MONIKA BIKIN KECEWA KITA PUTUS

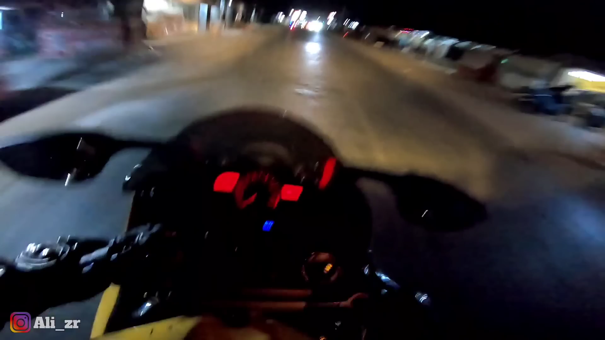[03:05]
aduh aduh ini ketip-ketip udah habis lagi bensinya padahal baru tadi ngisi ya iyalah ngisinya ngisinya ngisinya 100 ribu nggak ada apa-banyak yang gini ditambah saiki BBM lagi naik ya Kak aduh lampu merah ini dikit tuh kan kita berhenti dulu aja deh guys soalnya kita taati rambut-rambut lalu lintas oke Coy gasken ah
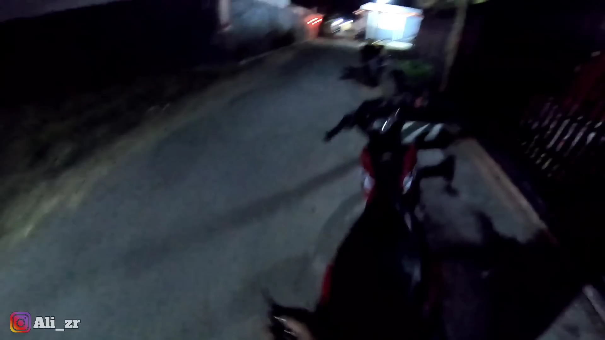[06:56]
soalnya berdeket banget cuma itu airseeknya disini dulu deh nanti gue kesini lagi gak tau nih Monika nya ada apa gitu aduh bismillahirrahmanirrahim kok susah banget motor ini
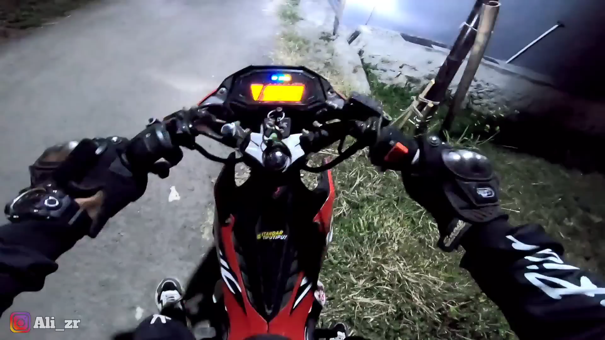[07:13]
bismillahirrahmanirrahim oke wih didi ada mobil
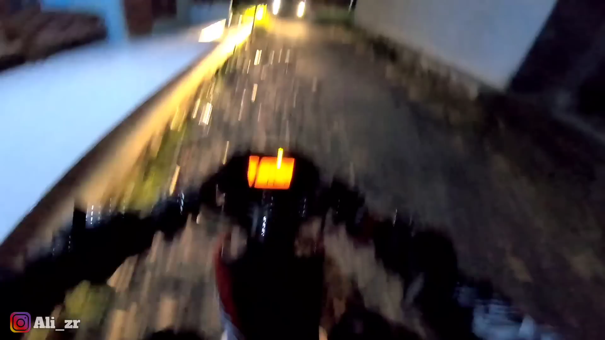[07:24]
oke guys aduh udah mobil lagi
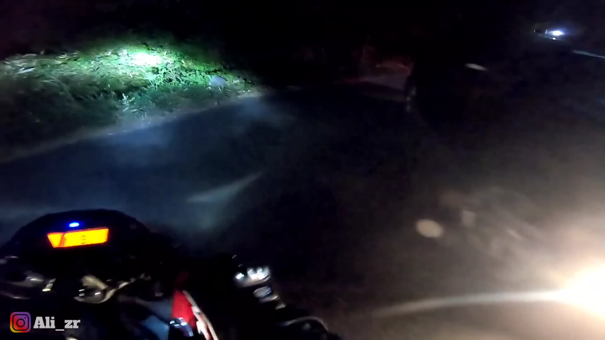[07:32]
wadidaw si Monika belum pulang gak ya gue tadi 10 menit sih ngobrol-ngobrol mudah-mudahan masih ada soalnya gak enak juga tadi bahwa Anto ngajak ngobrol juga kita semperin Monika deh gue takutnya si Monika nya udah pulang gitu guys masih ada lah mudah-mudahan bismillah ah mati-mati mulu nih motor jangkri ini sensornya juga nyala semua nih motor